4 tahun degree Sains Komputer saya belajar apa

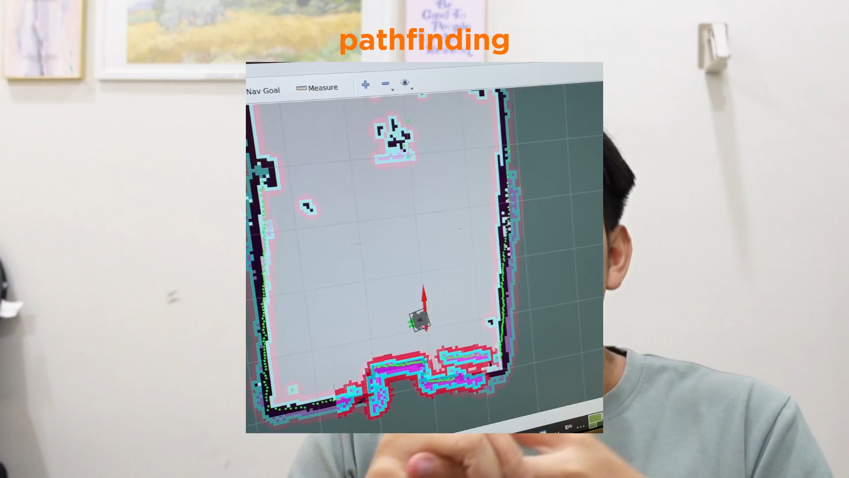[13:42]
Mencari mana tempat-tempatnya boleh jalan. Macam mana nak make sure yang dia dapat elah. Benda-benda yang besar.
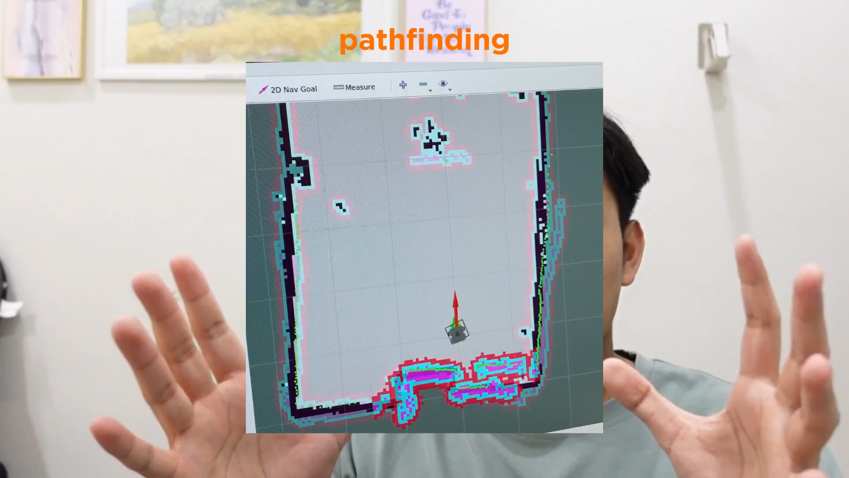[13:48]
Nampak tak? Ada benda yang berlaku. Tapi itu satu benda yang susah dah. Tapi yang lagi susah sebenarnya. Kat sini ada mana saya rasa saya dapat macam a glimpse of what real life working will be.